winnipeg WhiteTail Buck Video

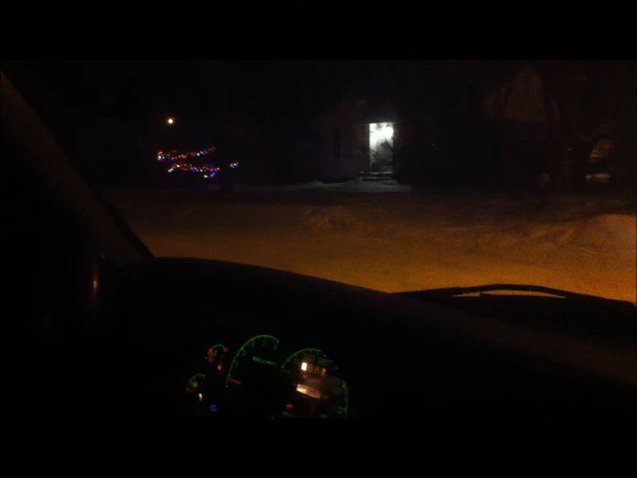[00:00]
Don't say anything stupid. It's a decent sized buck. Yeah he is. I wonder if he knows that we're just standing. Like, I know it's dark on a camera, but in a few seconds. That's a nice buck. Fucking right. Hey baby. It's not a baby, that one there. Hey buddy.
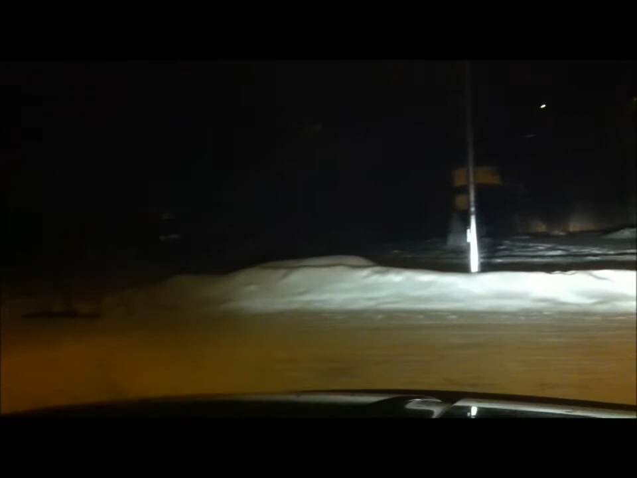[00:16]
What you doing? Aw, he making him run.
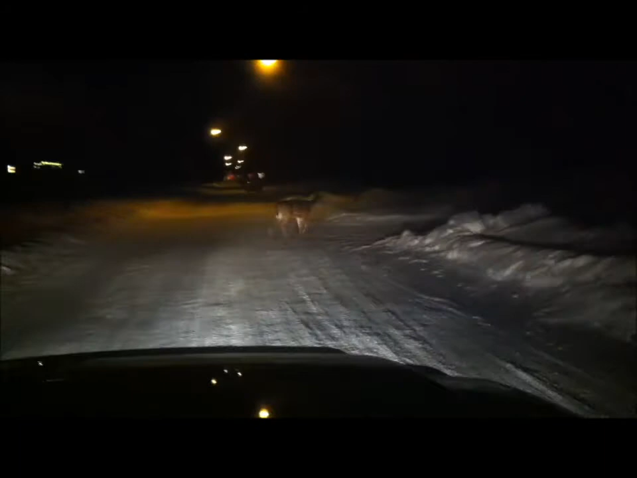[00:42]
Well yeah, don't go anywhere. Better on high beans. But keep on driving. Yeah.